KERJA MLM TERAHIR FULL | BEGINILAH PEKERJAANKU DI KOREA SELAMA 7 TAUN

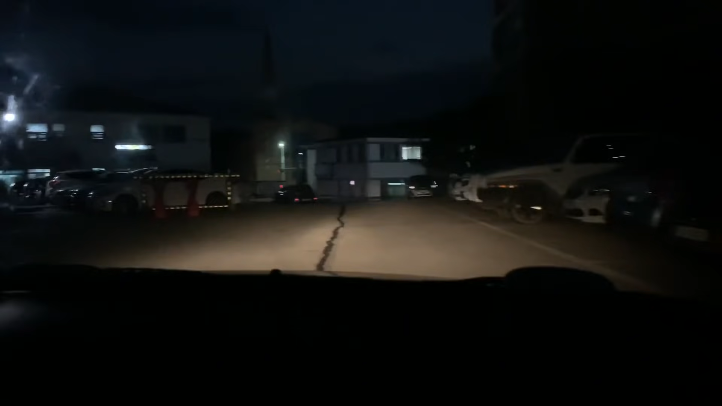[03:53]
Oh ya, di depan apartaku ini sini deretan warung-warung teman-teman. Lah itu ada gereja.
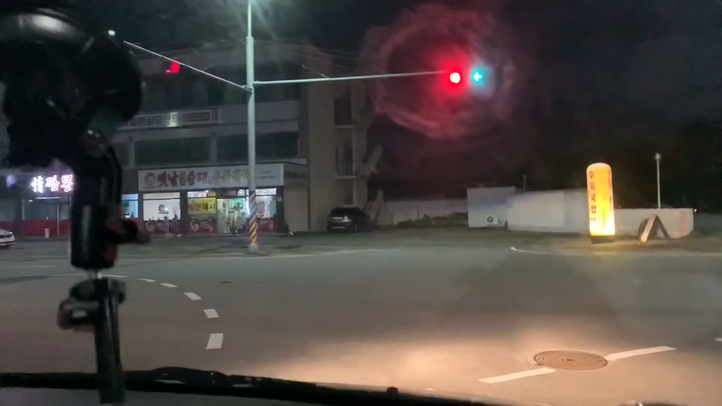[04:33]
Bisa ngeflow berkat jam 1 jam 2 ini. Nah ini teman-teman, intern warung-warung di depan aparte. Ini warung bakaran-bakaran, warung nasi goreng, warung kimbap.
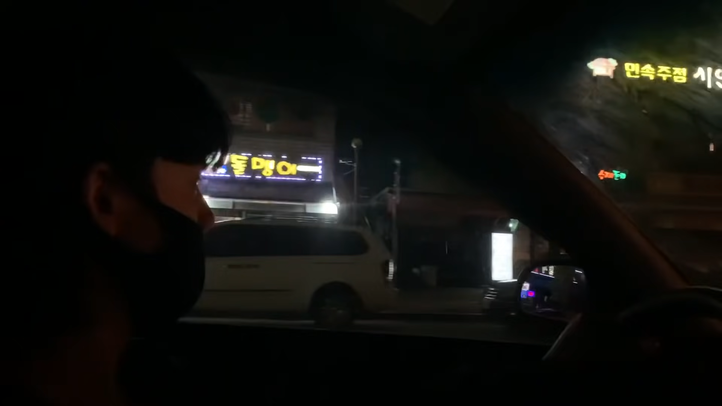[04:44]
Nah itu kayak Alfamart yang biasa saya live atau nongkrong ini di sini. Di sini di CU. Nah itu gerbang universitas.